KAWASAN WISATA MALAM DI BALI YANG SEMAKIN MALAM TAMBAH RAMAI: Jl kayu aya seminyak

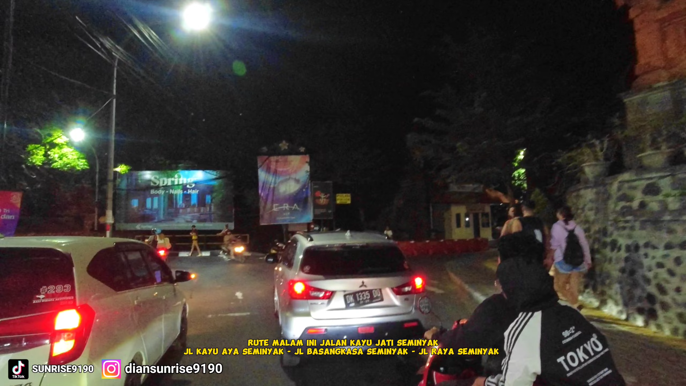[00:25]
di malam hari ini kita akan melihat suasana di jalan kayu ayah seminyak Bali Dan kita awali
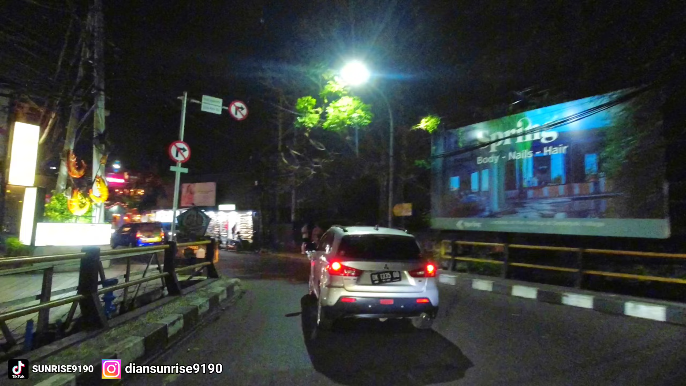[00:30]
dari jalan kayu jati Nah jadi di depan kita ini kita sudah masuk di jalan kayu jati
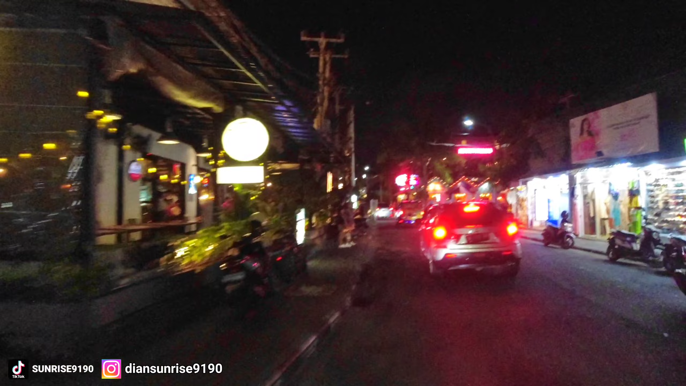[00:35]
seminyak Bali Kenapa saya cek untuk melihat suasana di jalan kayu ayah seminyak Bali Karena sudah lama juga nih belum di update yang terbaru Jadi kita akan selalu
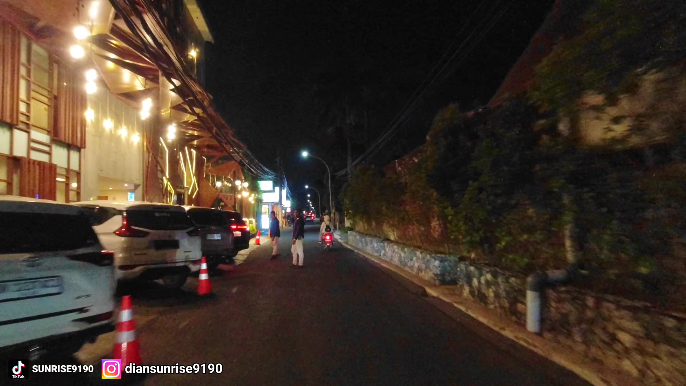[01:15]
atau di restoran sekitar sini Itu parkirnya dimana? Nah teman-teman jadi bisa parkir di pantai Petitengat Seminyak Bali Karena deket ya misalkan teman-teman bisa parkir di pantai Petitengat Seminyak Bali Dan setelah itu jalan kaki ke beberapa restoran-restoran yang ada disini
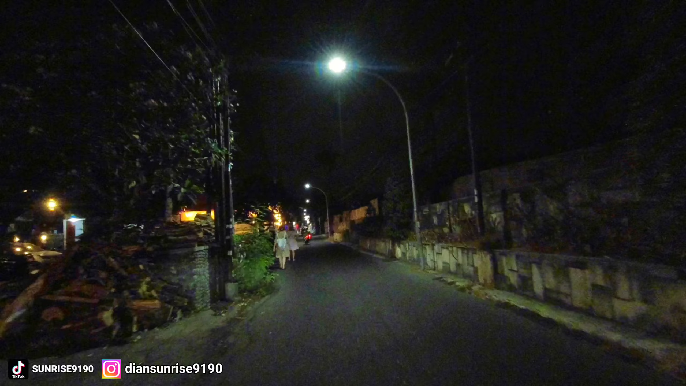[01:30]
Termasuk ke Meksikola tadi ya teman-teman Nah ini banyak juga turis-turis yang jalan
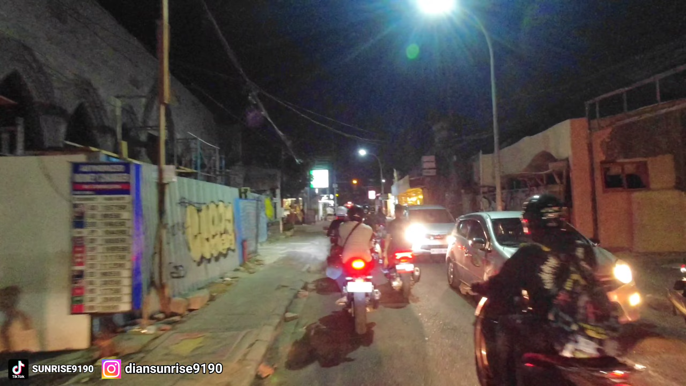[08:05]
Kadang juga sedikit macet sih Kalau pas hari libur itu teman-teman
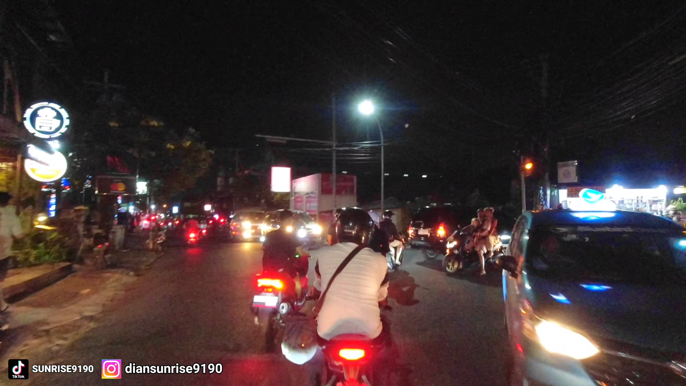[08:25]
Bahkan jalannya itu sempat ditutup Ya karena memang setiap tahun baru sih ditutup teman-teman Kalau tahun ini sepertinya itu lebih rame lagi nanti itu teman-teman
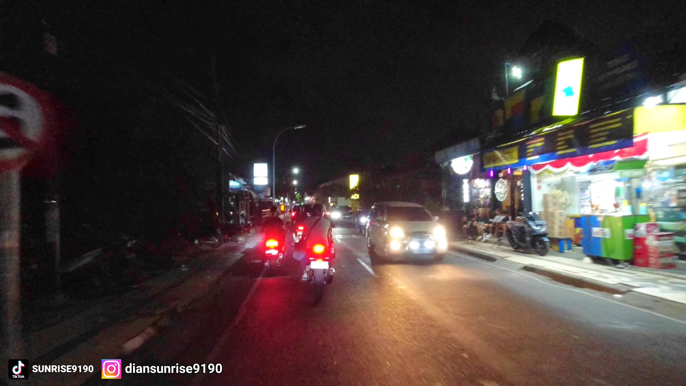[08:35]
Oke kita lanjut lagi Nah dari sini kalau mau ke bypass ya Kalau mau ke bypass
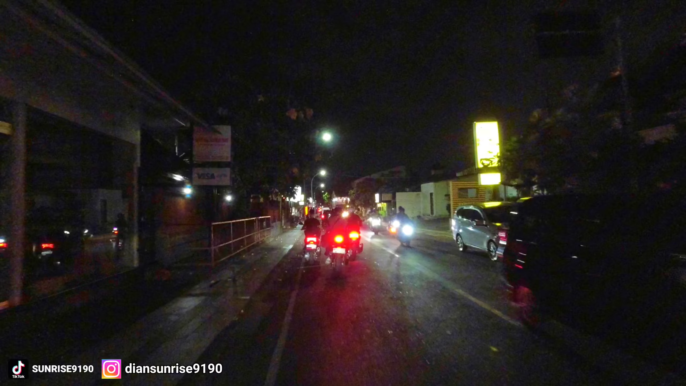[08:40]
teman-teman Nanti di pertigaan depan itu belok ke kiri Nah itu ketemu dengan Lampu Merah Dan jalan bypass Sunset Road Kita akan masuk ke jalan Basangkasa ya teman-teman Masih di kawasan Seminyak Nah kalau menginap disini Itu pantai yang dekat Itu ada pantai Seminyak Ataupun pantai Double Seek Dan juga pantai Petitengat Nah ini teman-teman ke kiri itu ke Bepass ya Bepass Sunset Road Oke sebentar
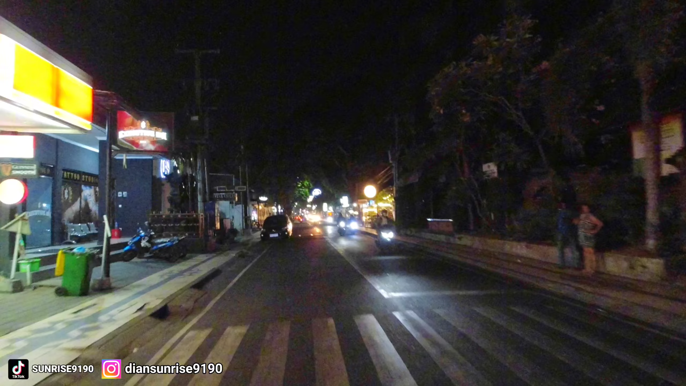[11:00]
Melewati jalan Kayu Ayah Seminyak Bali Dan kesimpulannya untuk di jalan Kayu Ayah Seminyak Bali sendiri Cukup rame ya teman-teman tadi itu
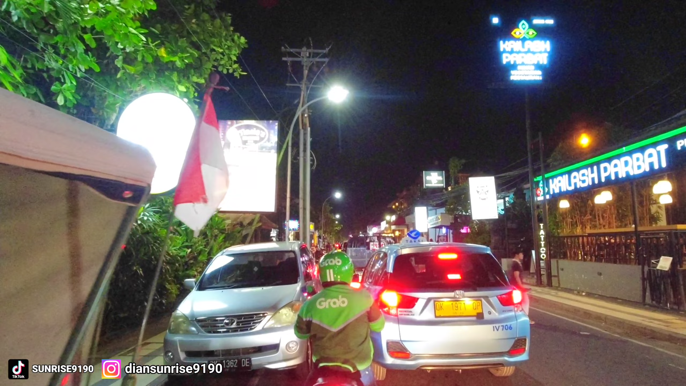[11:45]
Oke kita pelan-pelan itu ada restoran juga Di sebelah kanan sebelahnya minimart